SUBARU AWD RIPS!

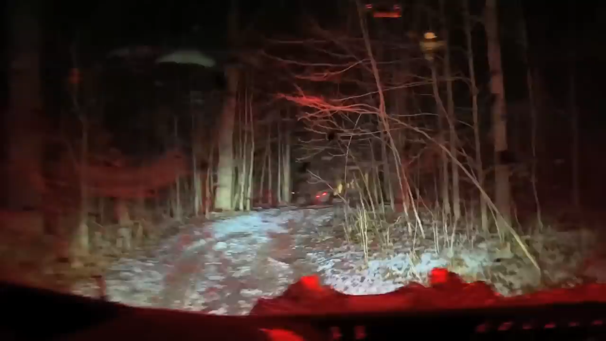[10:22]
Oh, he's stuck Oh, he's in there He's in Oh, try again Hand out I hope you're already He's got big tires on Yeah Damn